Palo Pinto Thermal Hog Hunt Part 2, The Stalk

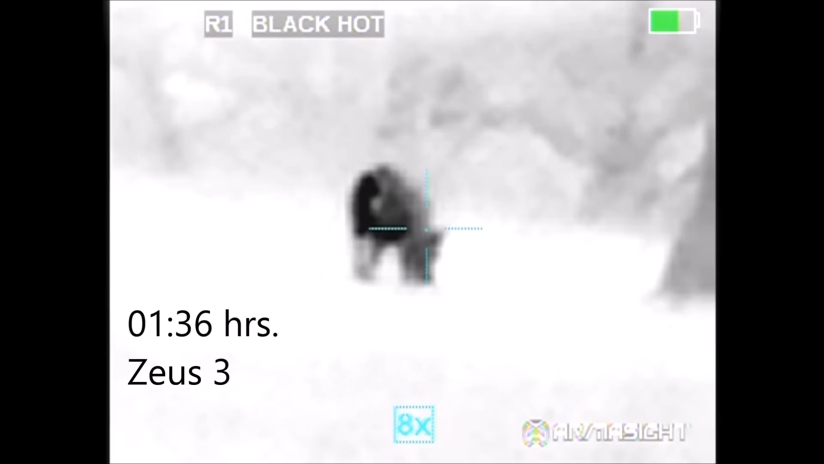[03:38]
Here I'm realizing I have way too much magnification and the cows are getting in the way and I don't have a good field of view.
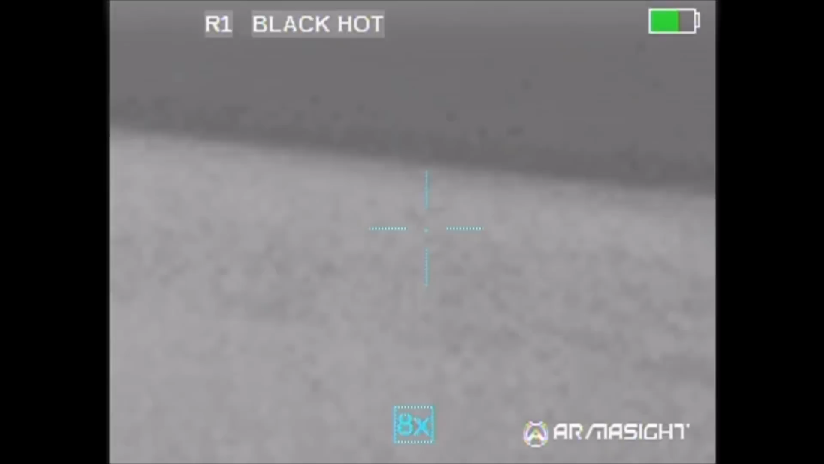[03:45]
So I punched the buttons to zoom out.
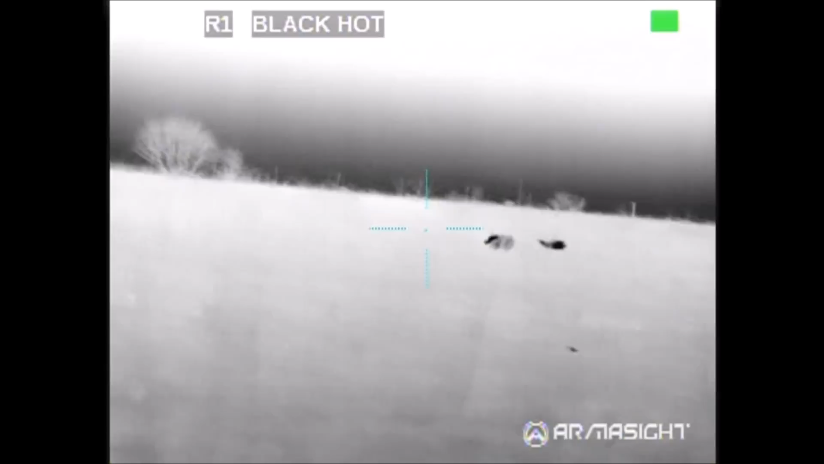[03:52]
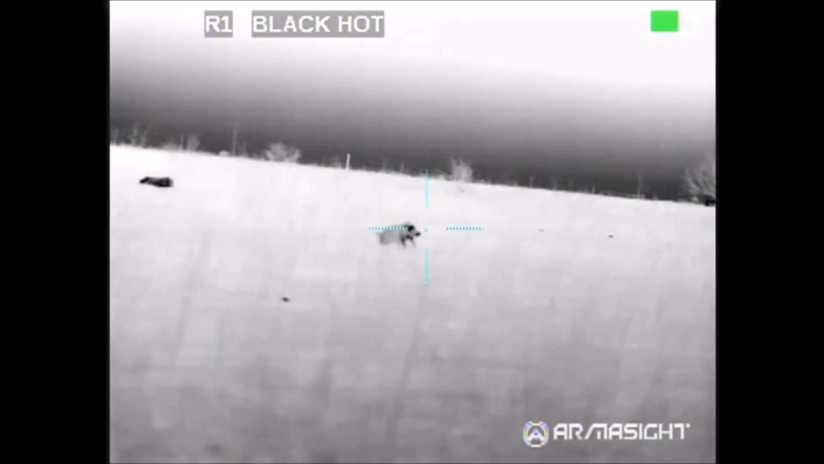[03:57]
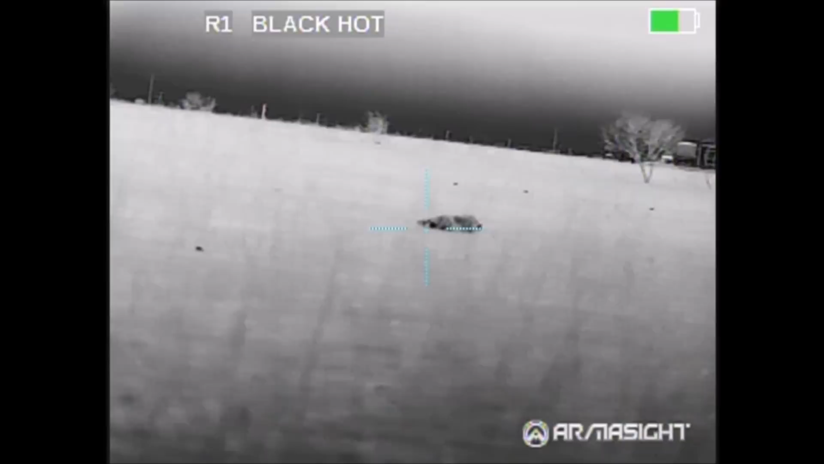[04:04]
After all of that, DFW Roadkill's hog had gotten up and it hobbled away
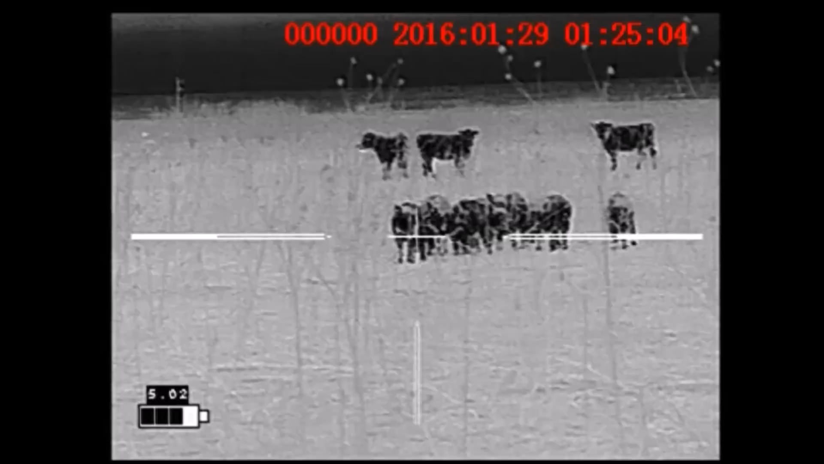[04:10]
but stayed in a direction that was unsafe to shoot and these hogs that actually moved closer to us stayed in a group with cattle behind them and we could not shoot at them.
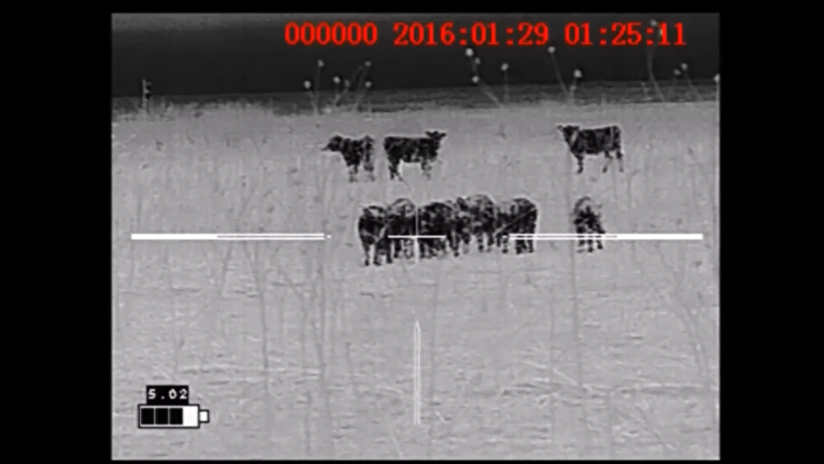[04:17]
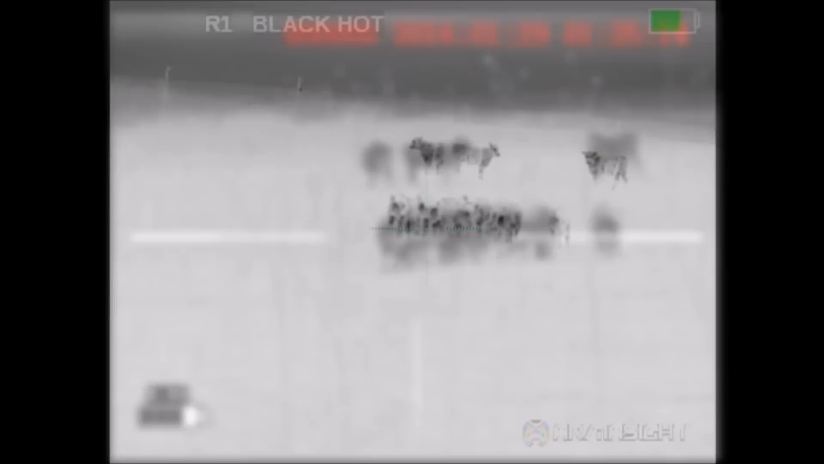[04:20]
So here's a view from the Mark 2 and here's the view from the Zeus 3 showing the same hogs.